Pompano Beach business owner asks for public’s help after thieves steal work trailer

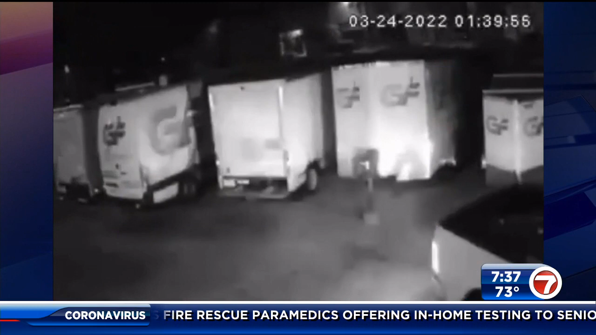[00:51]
Then a man is seen getting out of the truck. Soon after, it takes off. In and out in no time. I reckon it took two minutes total.